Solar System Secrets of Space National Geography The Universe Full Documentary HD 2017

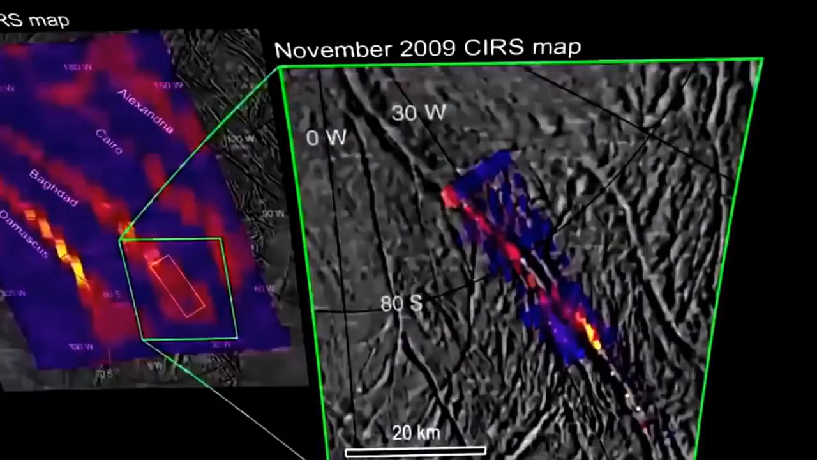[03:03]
A new infrared map of the area reveals warm surface temperatures.